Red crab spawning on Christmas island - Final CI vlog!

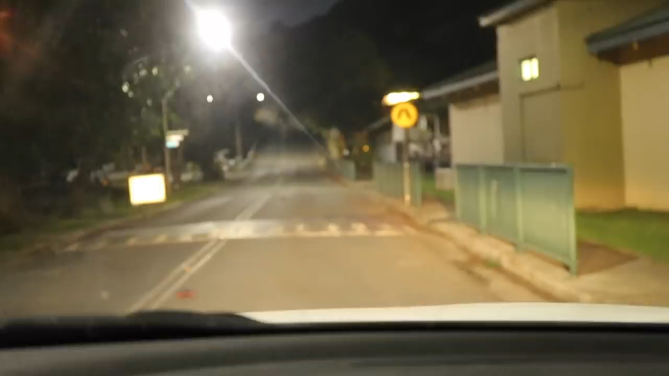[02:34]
We are trying to head to dinner, and the crabs on the road aren't making it easy.
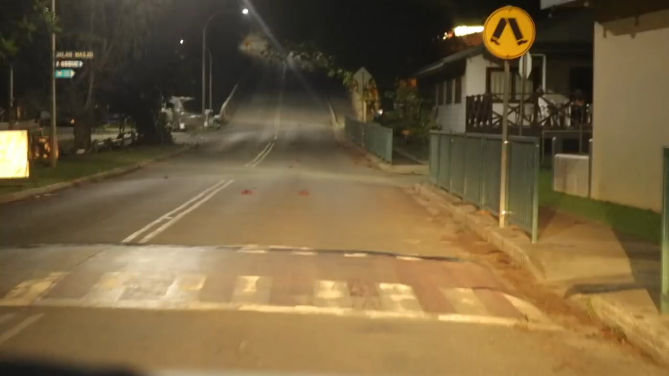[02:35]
So we're literally, and this is chill, like there's not a lot of crabs on the road now.